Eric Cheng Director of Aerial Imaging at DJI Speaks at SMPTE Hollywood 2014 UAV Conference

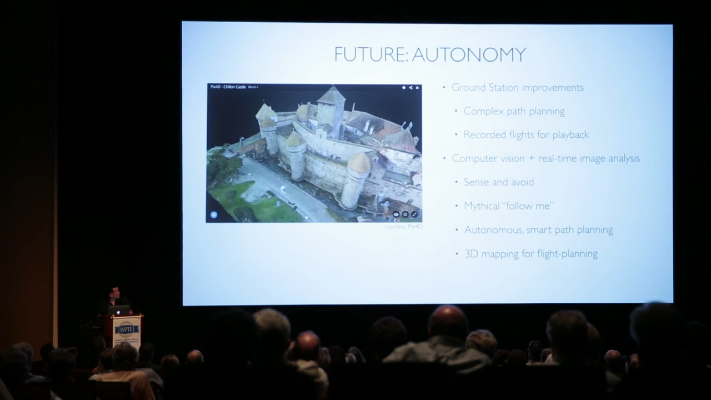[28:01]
And you can imagine using that 3D map now to do complex path planning in your camera movements from a multi-copter.